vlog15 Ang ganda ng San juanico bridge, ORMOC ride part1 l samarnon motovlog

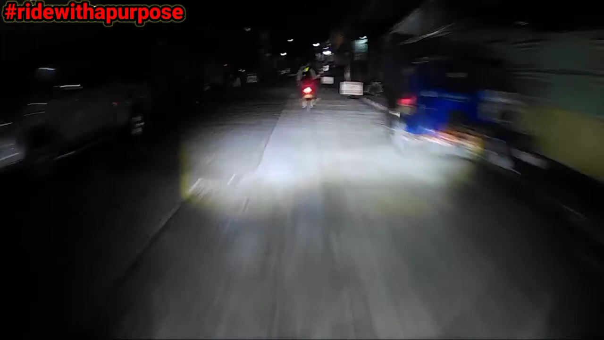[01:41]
So ayun guys, biyahe na po kami palabas ng Gandara. Puntahan ang aming destination para sa vlog na ito. So pupunta kami ngayon ng ORMOC. Malayo-layo pong ride to. So bigyan lang po sana kami ng pinaka safe na biyahe.
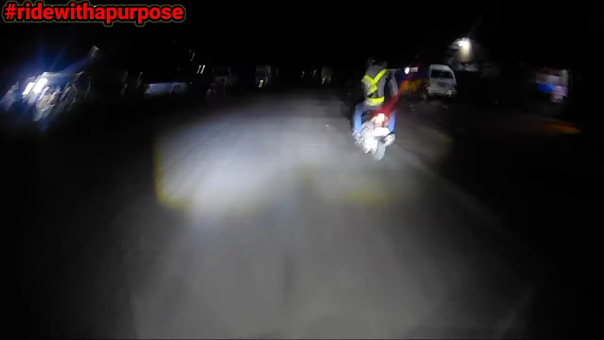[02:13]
So dapat tatlong motor po kami, di po kasi nakadating yung motor ng driver ng nasa unahan ko. Dalawa na lang muna sila sa isang motor. So ayun mga kasamarnon, it's my first time para mag-ride ng isang malayong destination.